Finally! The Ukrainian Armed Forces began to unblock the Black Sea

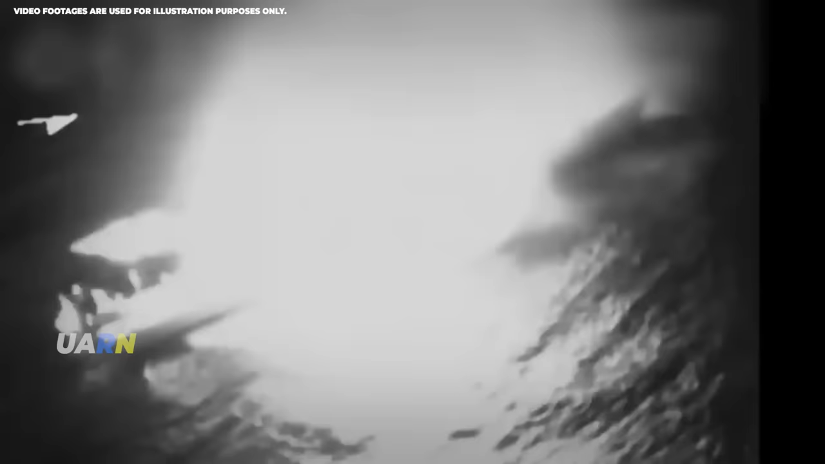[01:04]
Snake Island, located near the towers,
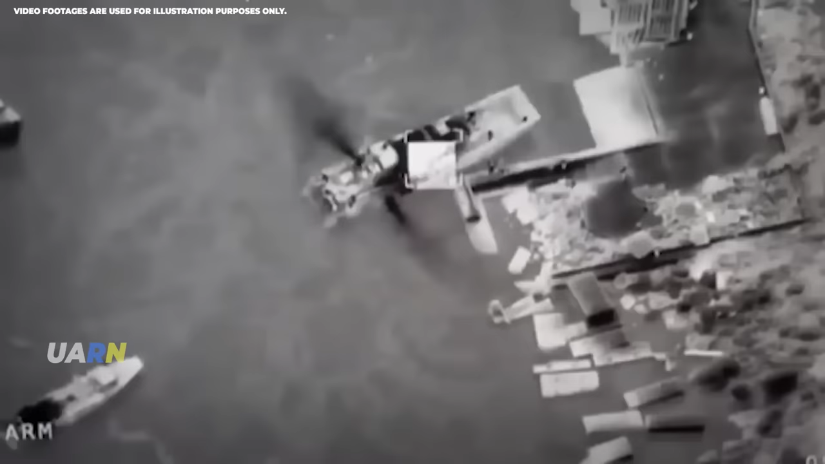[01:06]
to which a couple of weeks a lot of equipment and air defense equipment were brought,
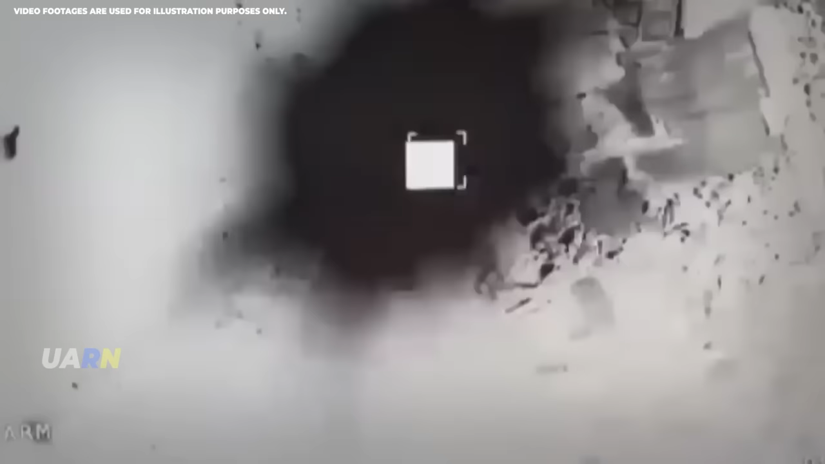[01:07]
was shelled at virtually the same time as the drilling platforms.